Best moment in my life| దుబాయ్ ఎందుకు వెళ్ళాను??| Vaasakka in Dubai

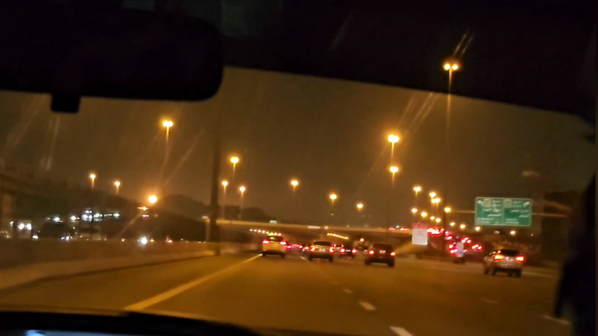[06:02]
Normally in Gulf countries There will be a night life There will
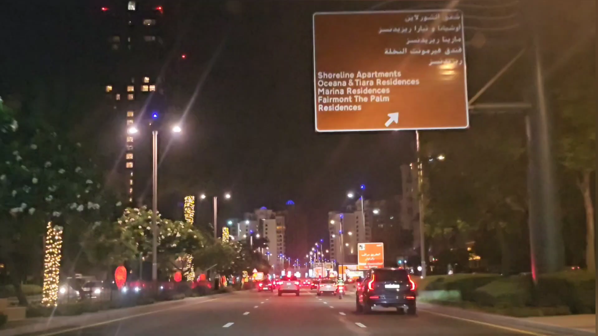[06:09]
be a night life But in Dubai There will be traffic at that level